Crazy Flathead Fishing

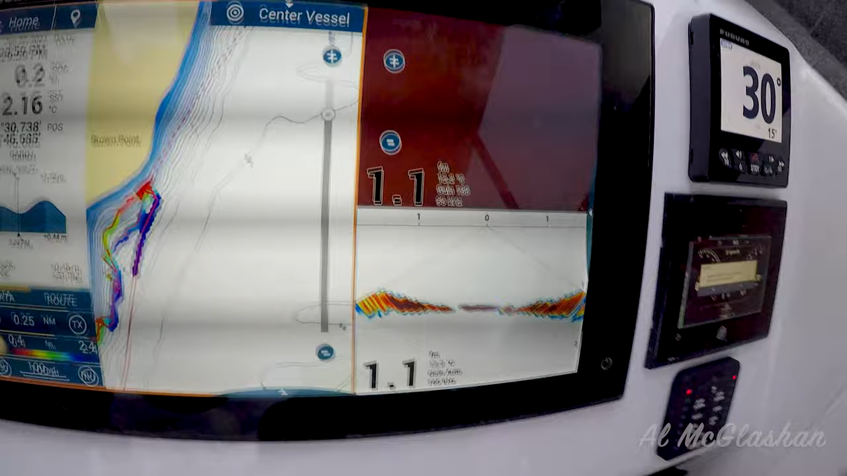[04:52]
Doesn't work in this shallow water for us. Transducer is working so good there.